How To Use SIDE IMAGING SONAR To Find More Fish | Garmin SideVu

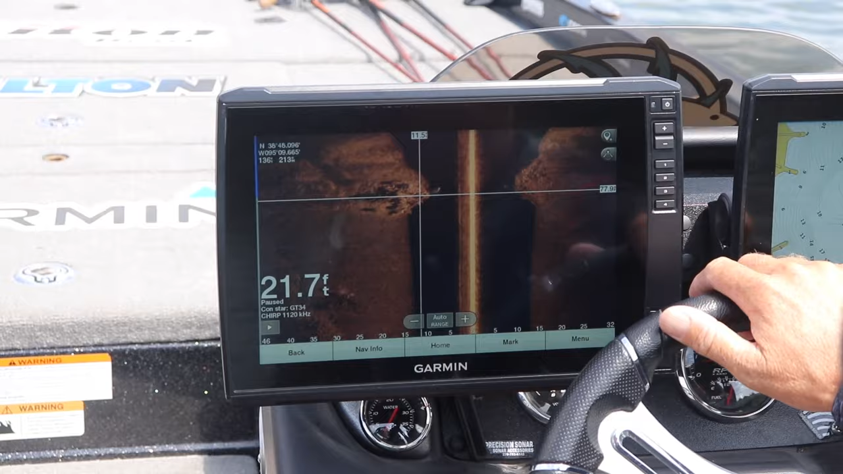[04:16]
On screen: depth 21.7 ft
Okay, so here's another great example of side view, why it's so important.
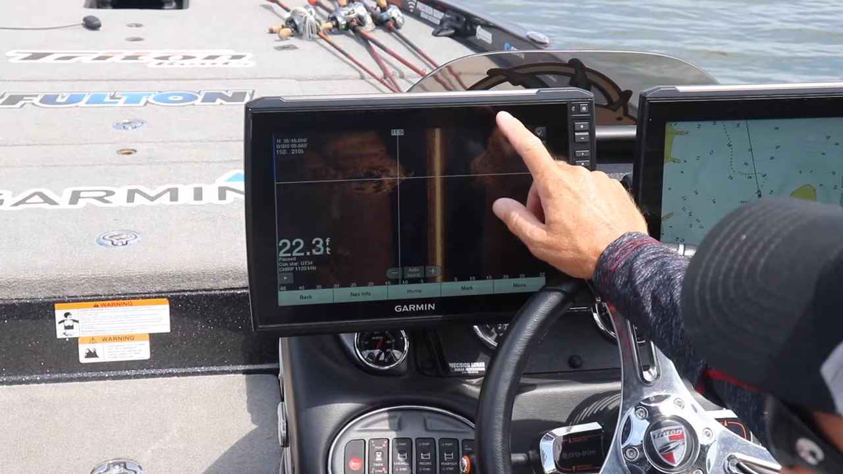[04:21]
So, to explain it again, the back of the boat is up here. We've already gone over this.
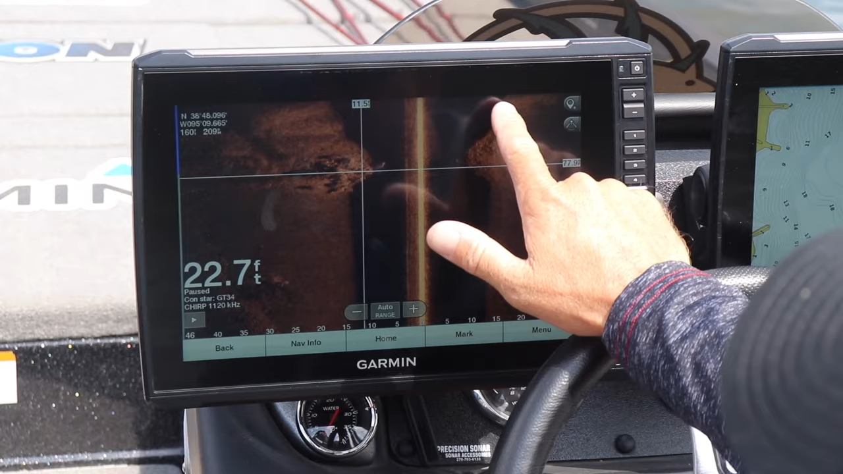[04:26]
On screen: depth 22.7 ft
The dark area is your water, essentially your water depth.
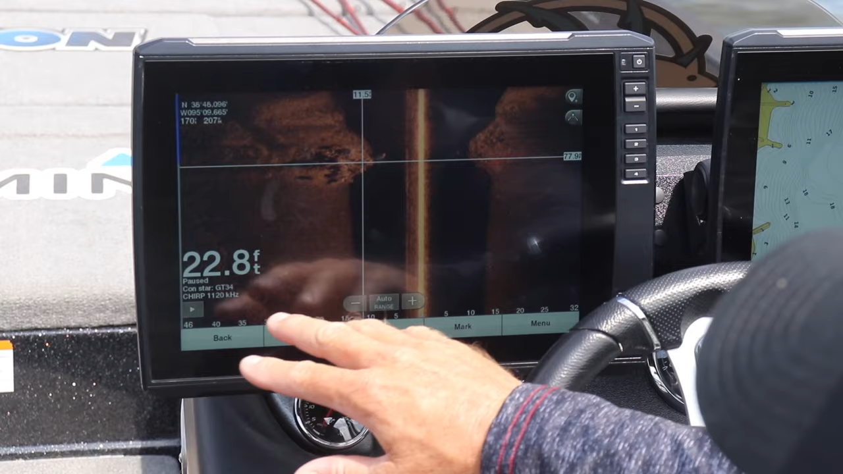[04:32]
On screen: depth 22.8 ft
We were in roughly, I think we were in like 15 foot of water. We've drifted out here a little bit deeper now. This is my current depth.
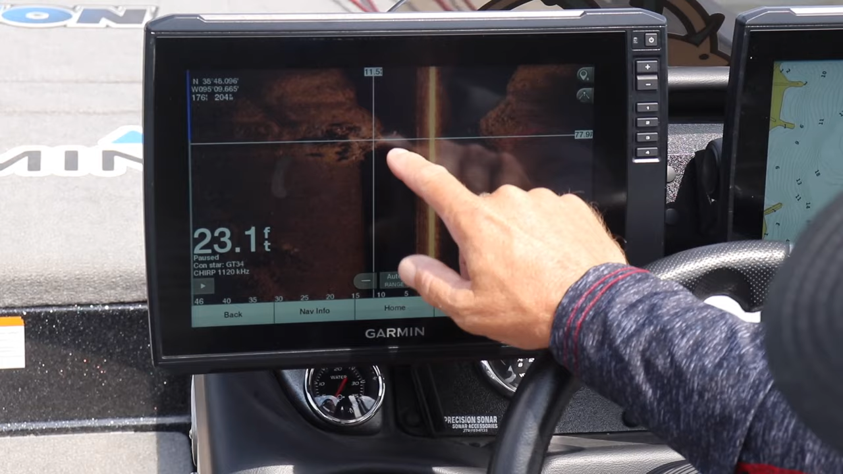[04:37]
On screen: depth 23.1 ft
But as you can see, I saved a mark right on top of this.
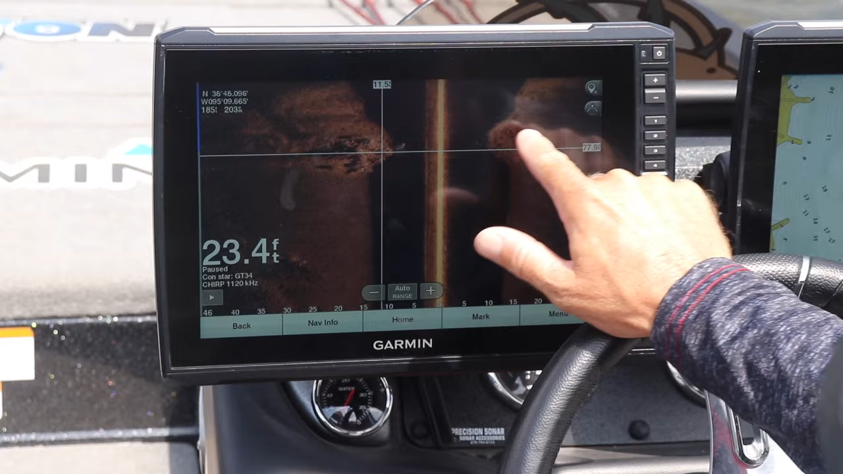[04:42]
On screen: depth 23.4 ft
So it actually came up, this is a point that comes out here and it was on 11 feet of water. So this is a point that sticks out here.
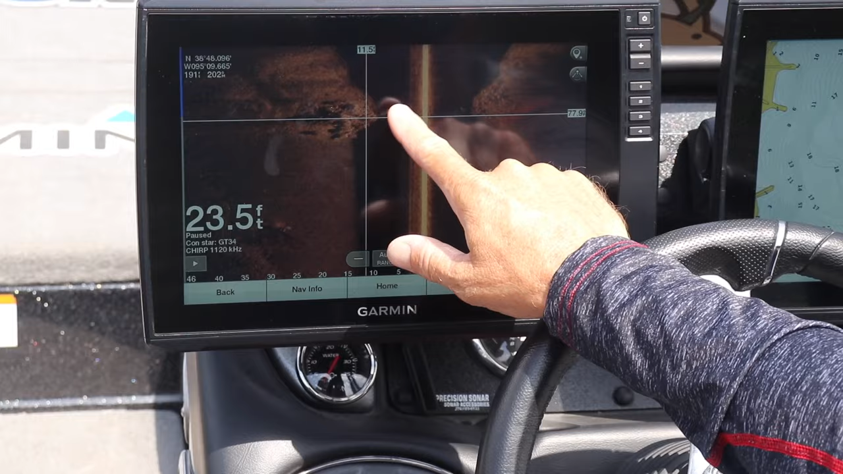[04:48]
On screen: depth 23.5 ft
If you look over here on my map, I've saved a couple of waypoints as we went over this thing.
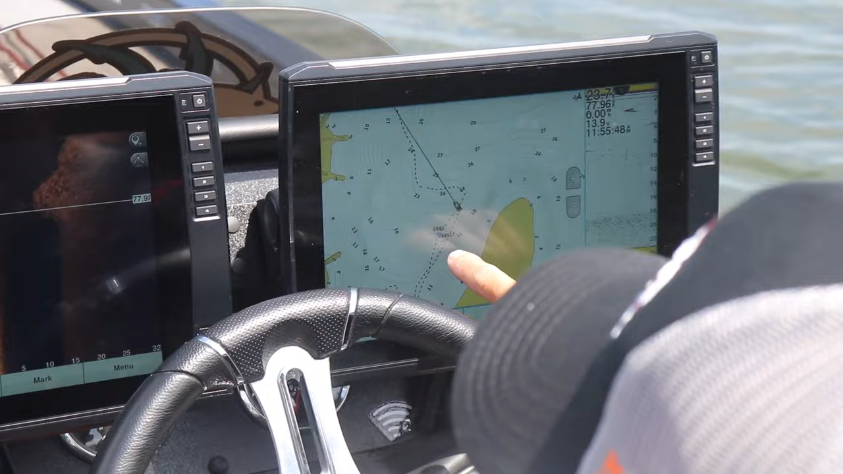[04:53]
So it's a point there, be a great place to fish and I guarantee you there's some fish holding on that thing.
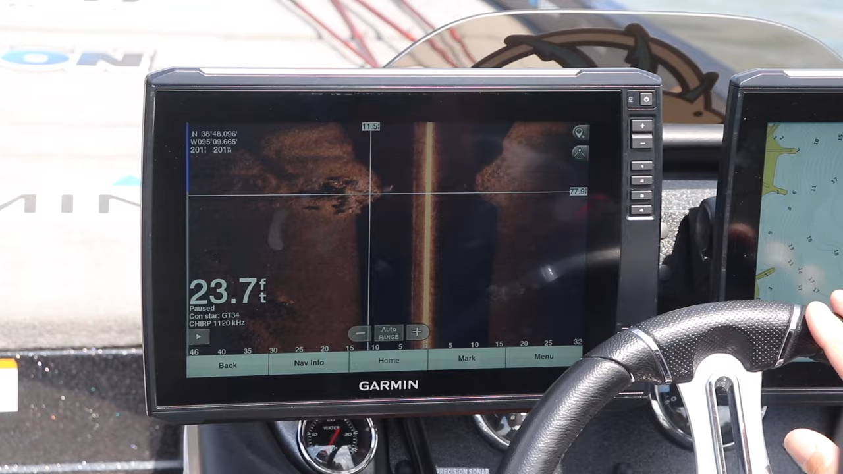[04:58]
On screen: depth 23.7 ft
But you can see it, the way it sticks out both sides,
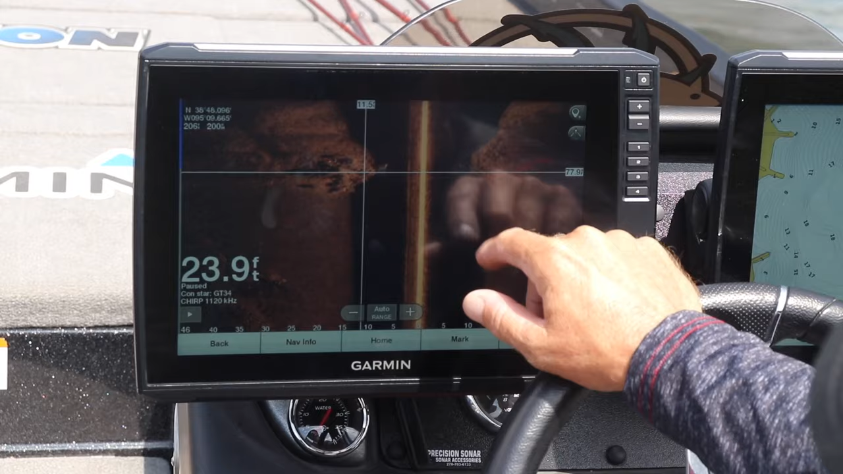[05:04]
On screen: depth 23.9 ft
it's definitely comes up higher in the water column on this side versus the right side.
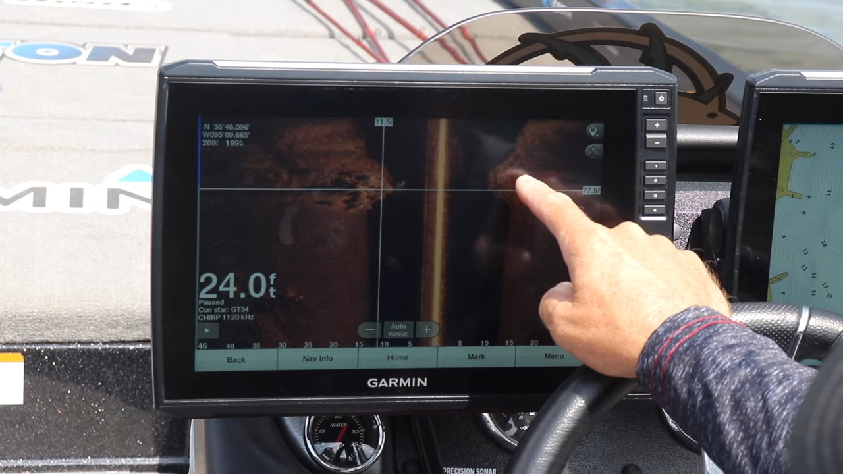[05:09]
On screen: depth 24.0 ft
And those are clearly rocks. These are rocks that are casting shadows.
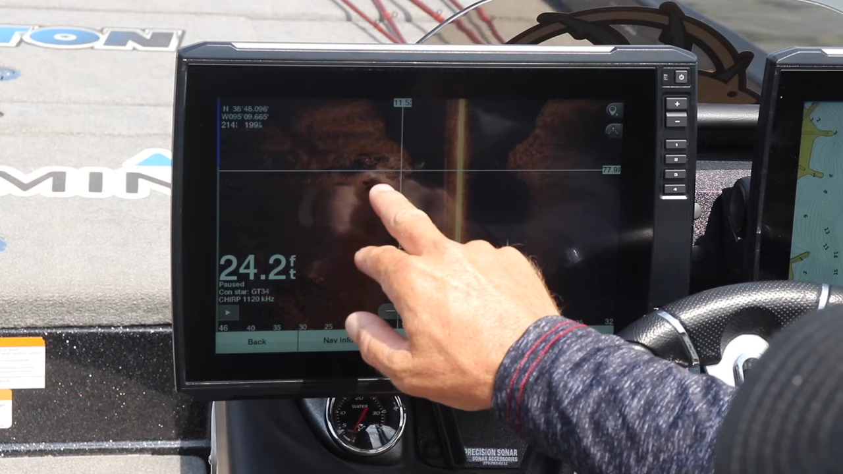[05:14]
On screen: depth 24.2 ft
That's why you're seeing the dark. The light is probably the top of this rock hump here.
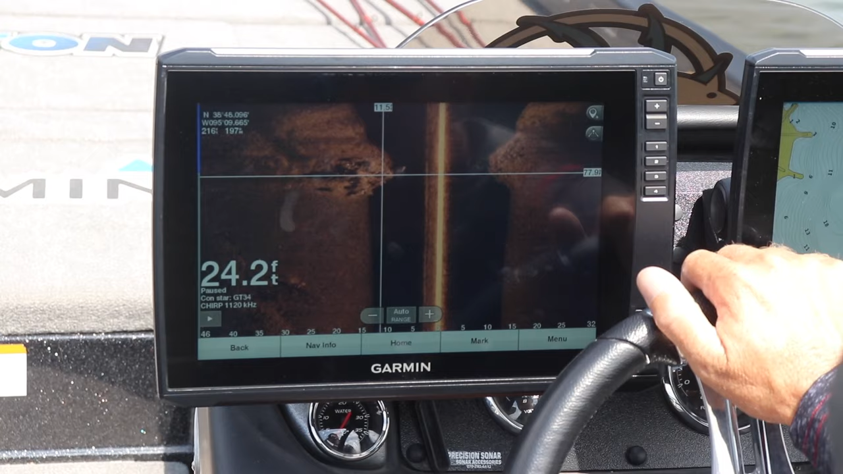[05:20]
On screen: depth 24.2 ft
And by being able to save a waypoint right on top of that, I know exactly where it is. I can go right back to it and fish right on top of that rock bar there. So there was side view. Hopefully that gives you a better understanding of how to read your electronics and know what you're looking at. Side view is an excellent tool. The fish can't hide. I mean, not only are you able to look down with traditional sonar and clear view, but side view shows you how you can see the things off to the sides.